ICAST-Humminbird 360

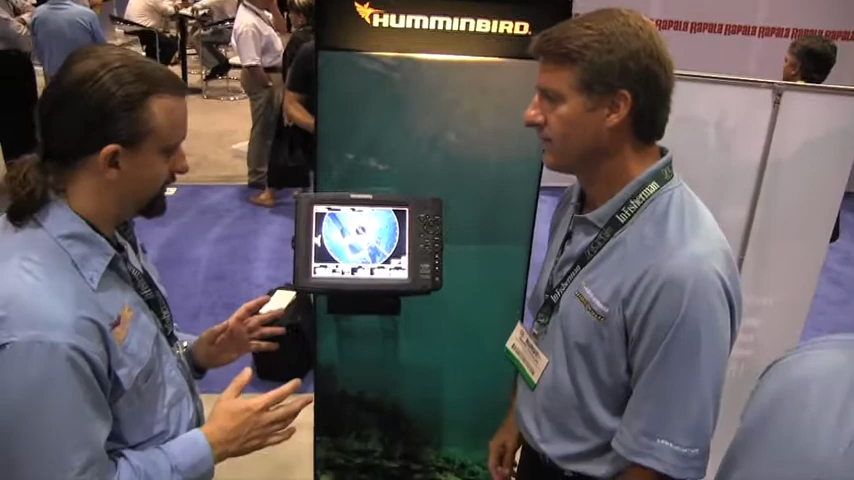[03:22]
degree view right here and uh so i can sit here in the front of the boat and i can go oh wow there's a you know there's a wreck or whatever it is behind me up here there's a bed in front of me this is incredible exactly so you get this we're in a zoomed in mode here and so you just zoom the whole screen but you can see the rock detail out here off
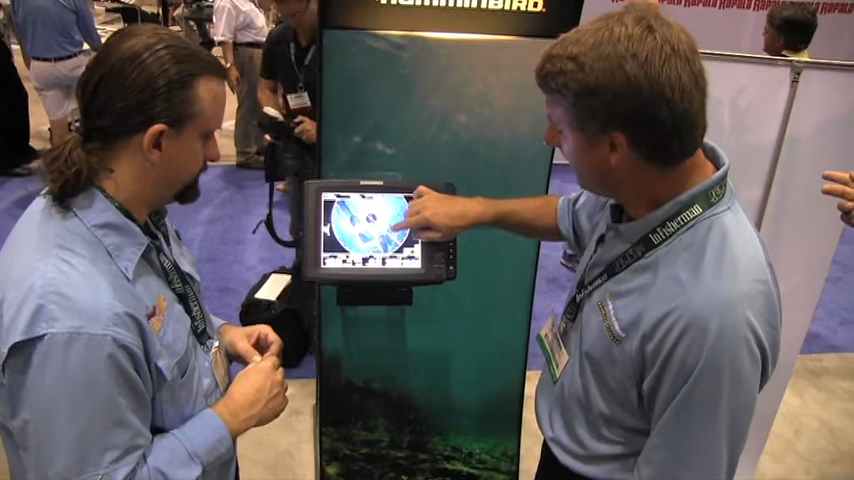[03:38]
off to the left this is an old underwater submerged hydroelectric dam on a reservoir lake
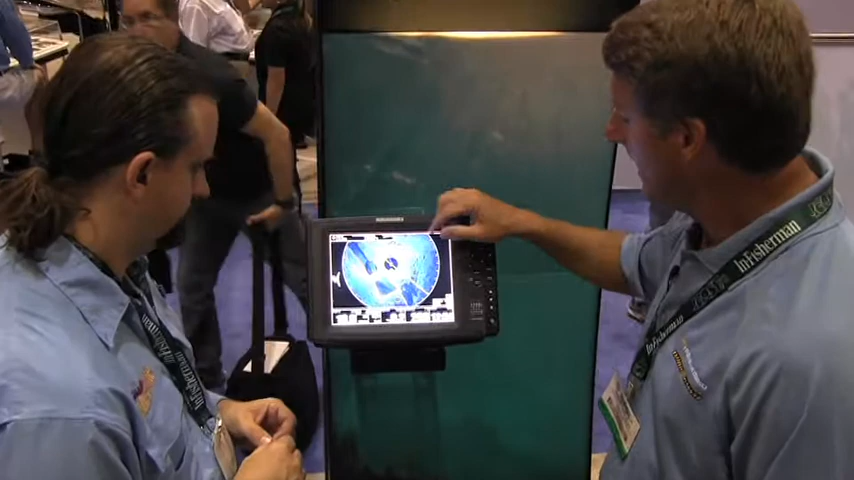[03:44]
you got some foundations here and some rocks double there but you understand the whole view out there
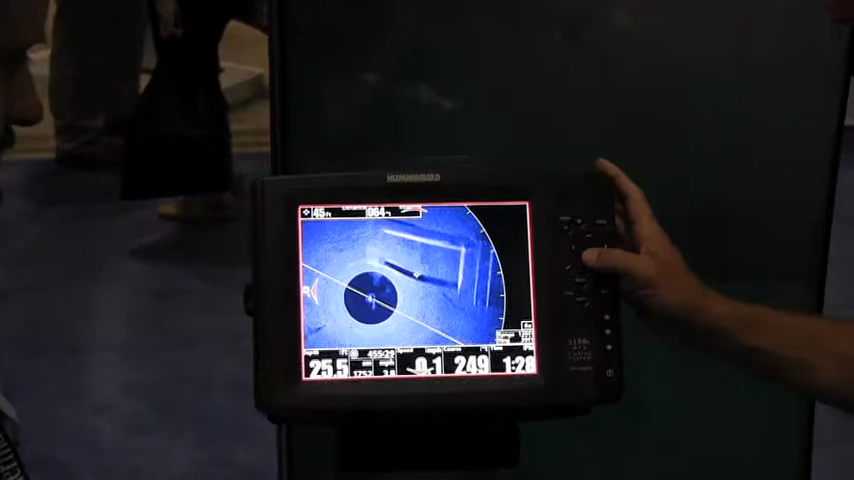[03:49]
looking through here this is a submerged swimming pool you can understand the kind of detail you get from this there's the
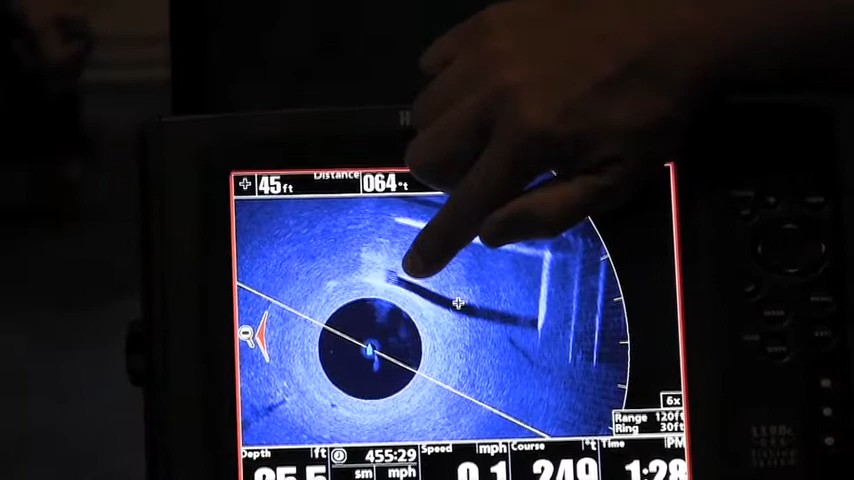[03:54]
steps leading down into that submerged swimming pool on a reservoir lake amazing
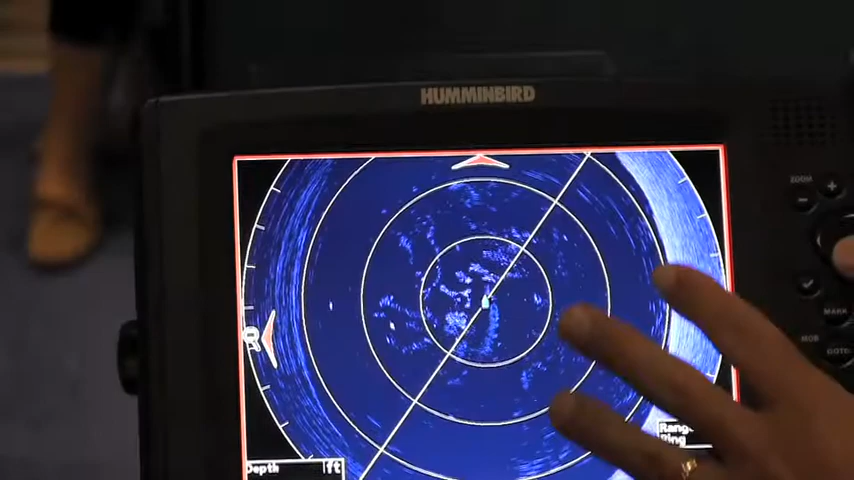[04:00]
deep water we're in 152 foot of water here on table rock you can actually see the bottom but what's important
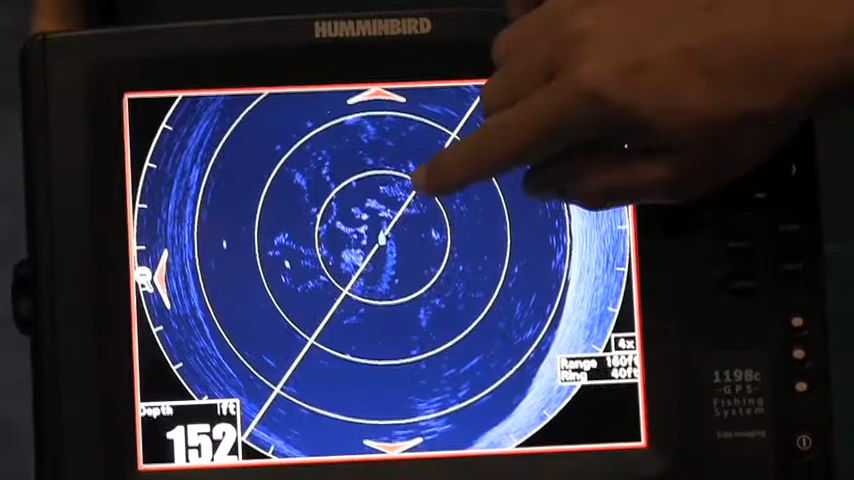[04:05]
On screen: depth 152 ft
is you can see the schools of fish you can pick out where the big game fish are out here you can see them rolling
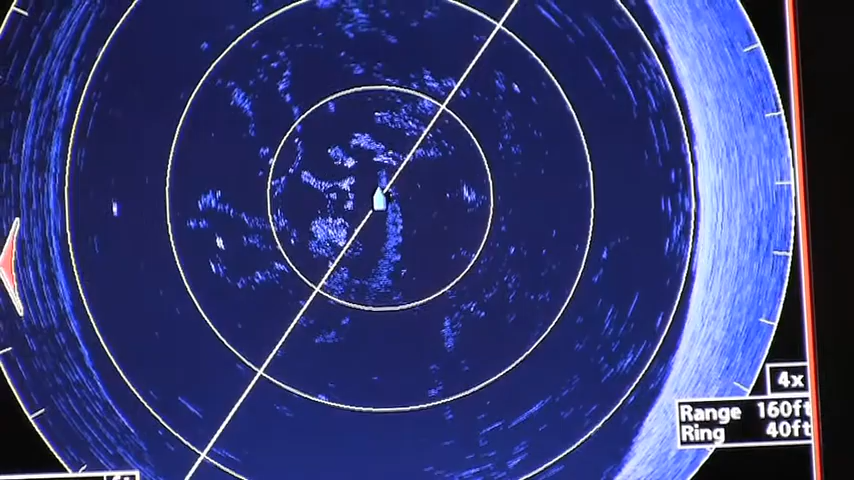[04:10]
around the boat there
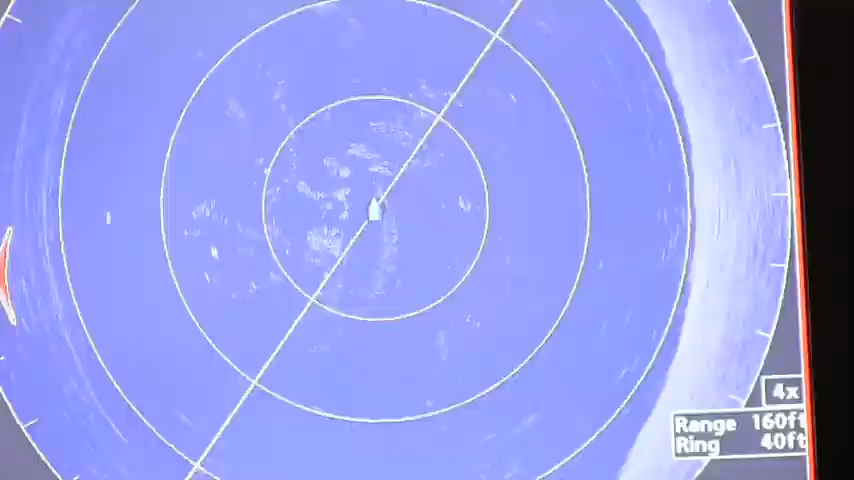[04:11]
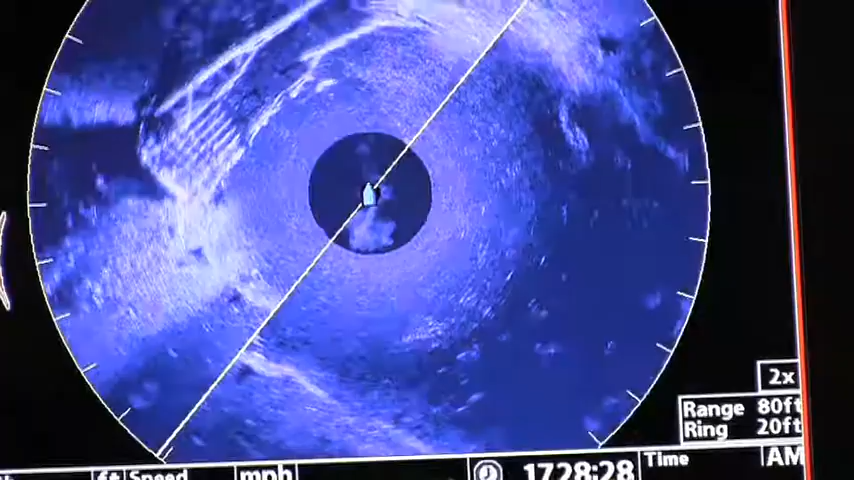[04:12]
and uh you got a uh creek channel running here this is on lay
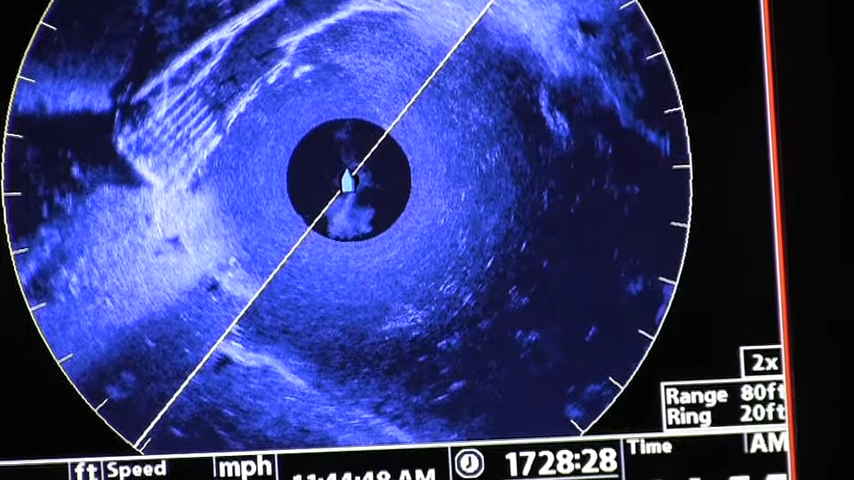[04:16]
lake in alabama with an underwater bridge located out there so just kind of a feel the
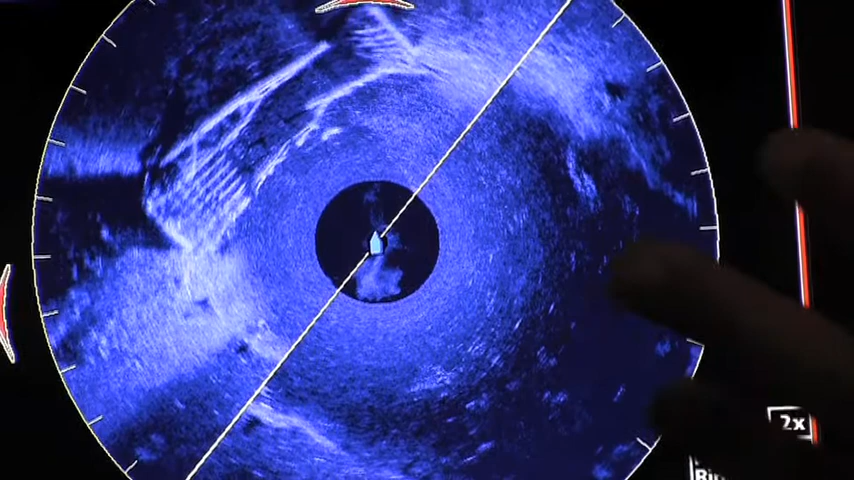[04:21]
quality of it is very similar to side imaging except being just what flows behind the boat you now have a complete
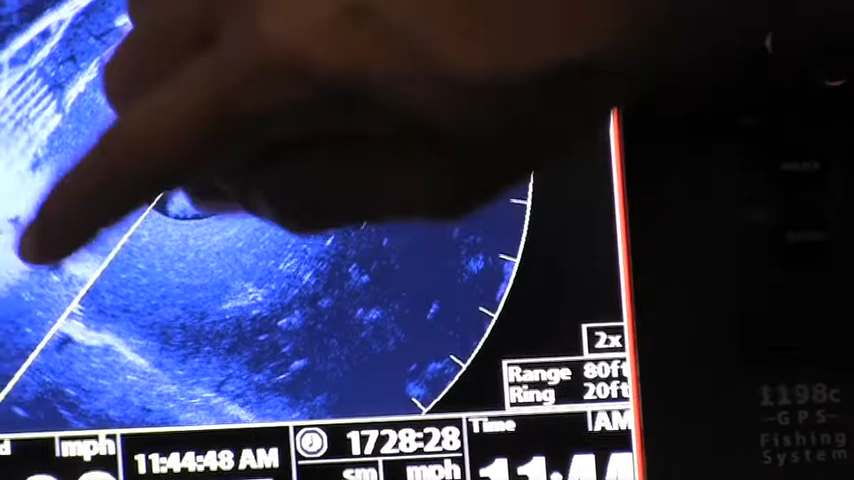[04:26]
command of everything in 360 degrees of the boat there that's great you can also another feature
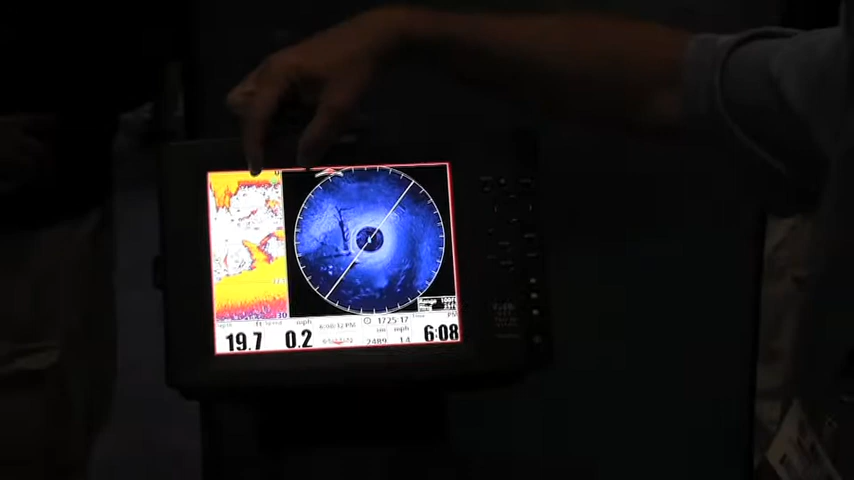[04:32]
is why you're you can split screen between the 360 and your traditional 2d sonar or you could put gps over there as well so that just gives you a feel for what it looks like on the screen just
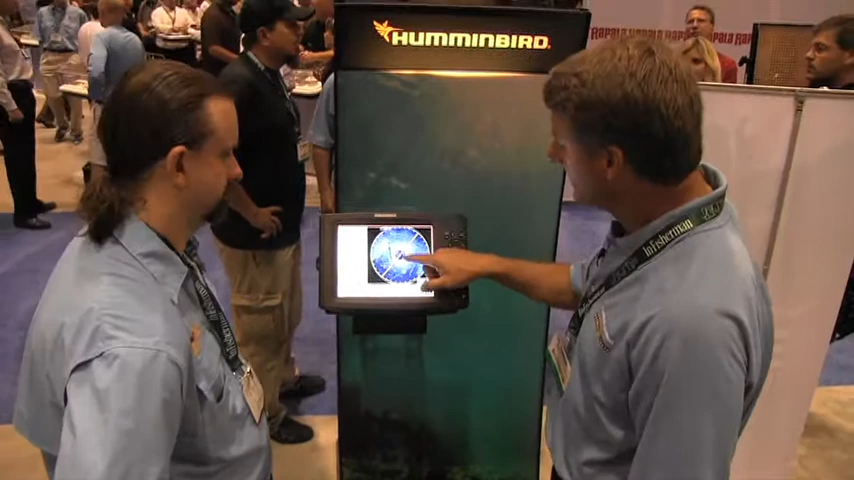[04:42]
like with side imaging also if you see this uh foundation you want to mark it you just cursor right out to that
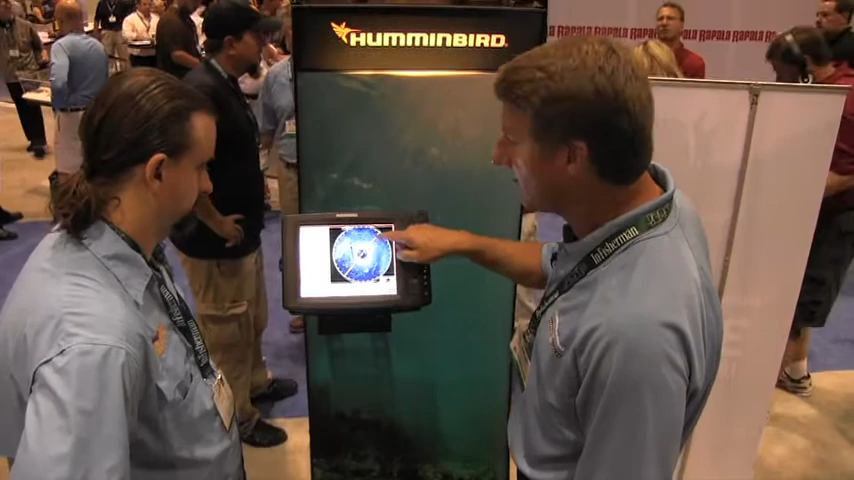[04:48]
mark it and you mark the gps way point where that structure is out there so that's a real key feature there as well you can also another great feature about this thing is you can target certain areas so you can you can you don't have to go
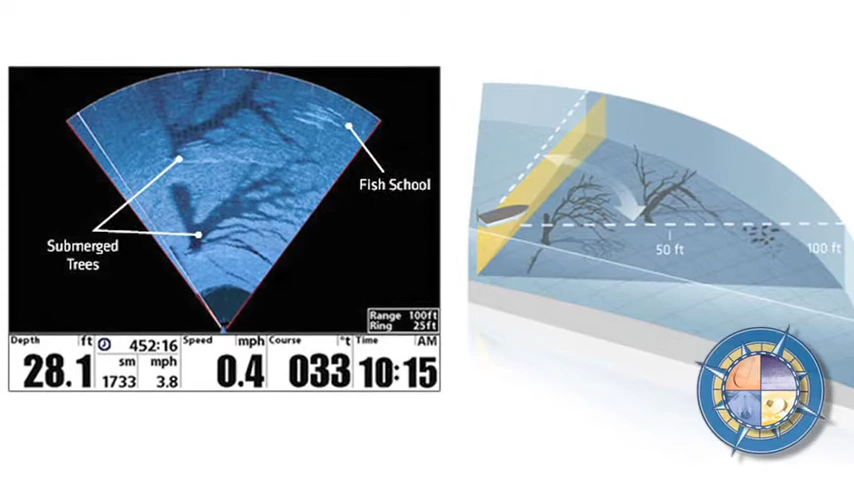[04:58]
On screen: depth 28.1 ft, speed 0.4 mph
360 degrees if you're just if you're fishing docks out to the right you can focus it down